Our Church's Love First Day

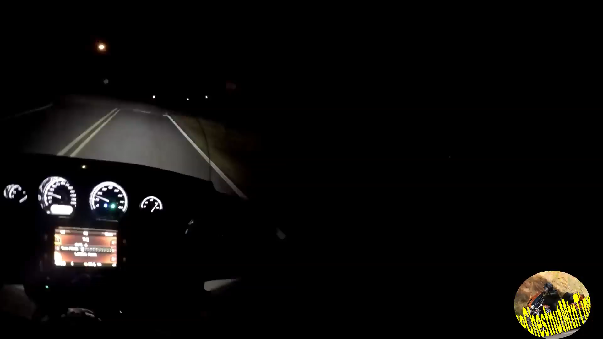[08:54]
Hello, my friends. Tin Man here on the return home Sunday evening about 6:20. As you can tell, it's got dark. Temps dropped down to around 50. This is nice out here. Just gotta watch for the four-legged creatures.
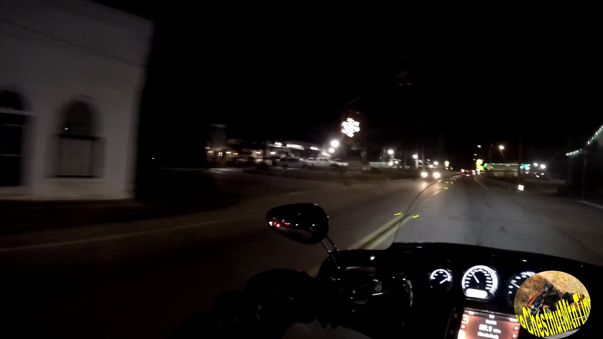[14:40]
Through the pretty Christmas lights of Braselton. They always do everything up so well.